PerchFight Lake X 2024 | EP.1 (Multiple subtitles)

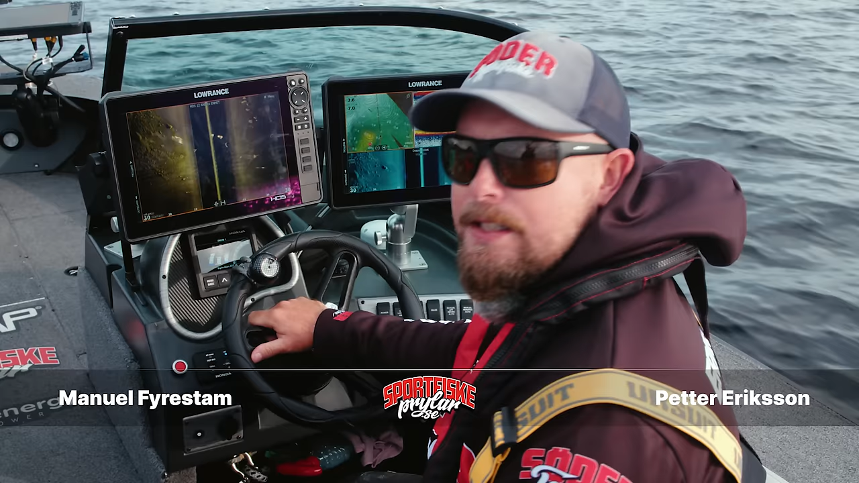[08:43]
Men vi har väl lite som taktik att vi ska inte fiska innan vi ser något intressant att fiska på på vår elektronik. För att den här är så stor sjö det finns miljarder ställen i den här sjön men vi måste ha någonting att fiska på.
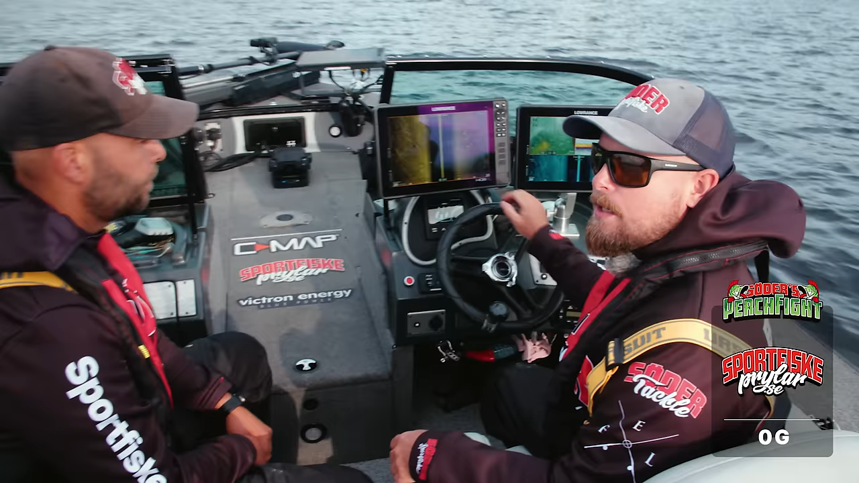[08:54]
Vi kan inte bara stå och fiska på en gryna för att den ser fin ut utan vi måste hitta betesfisk och någon form av indikation för att vi har abborre på platsen. Där har vi ju stämt. Ska vi lägga några giv på det här då? Det tycker jag. Jag ska lägga en fåtan bara. Rakt upp vänster.
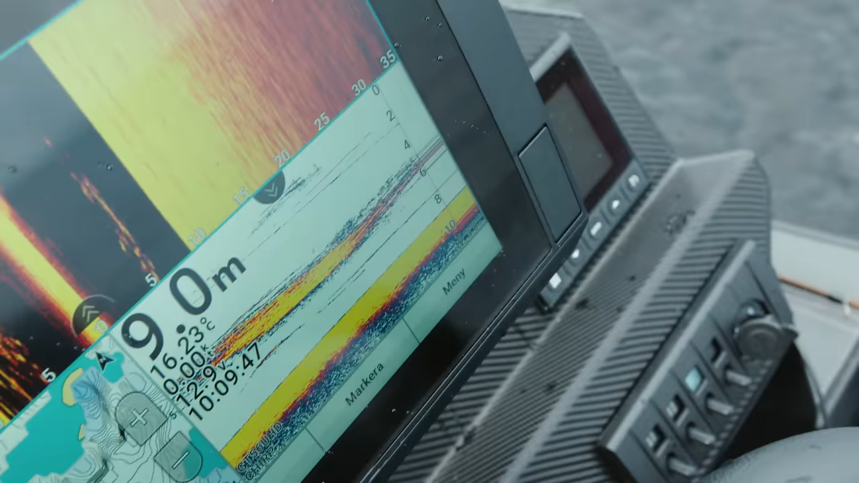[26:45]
On screen: depth 9.0 m
Herregud hur mycket fisk det är. Ja här ska det ju gå större fiskare i närheten alltså.